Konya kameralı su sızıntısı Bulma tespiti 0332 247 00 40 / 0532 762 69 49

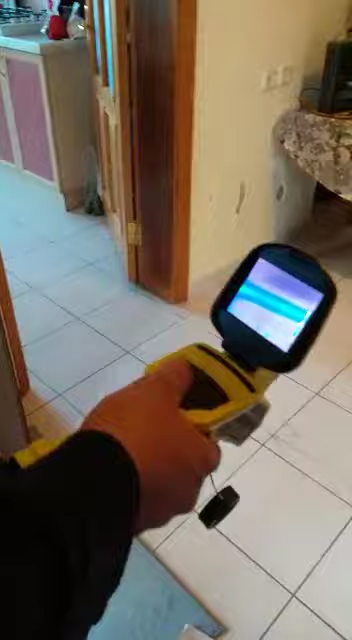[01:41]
Atık balesine geldik. Şu an kombimizi çalıştırdık. Sirkülasyon sistemiyle çalışıyor şu an.
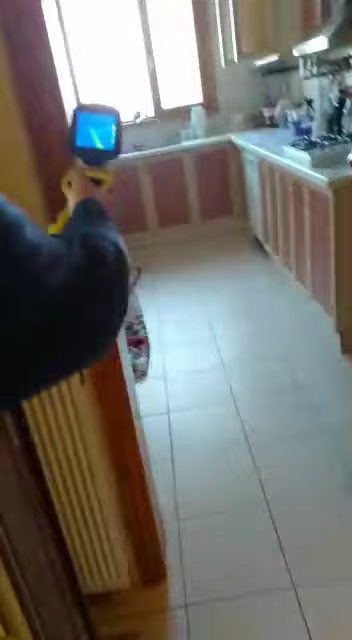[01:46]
Buradan hat geliyor. Şöyle geliyor.
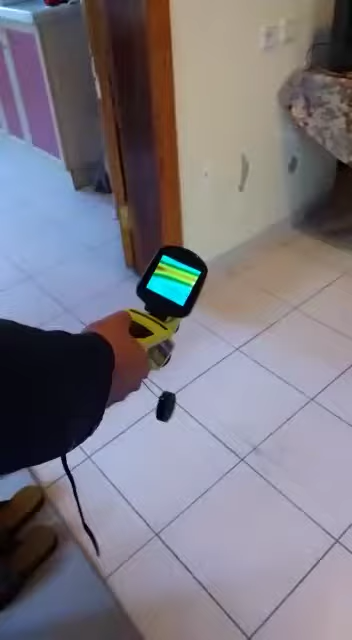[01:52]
Arızamız tam burada. Yerini işaretleyip tam iki payası arasına denk geliyor.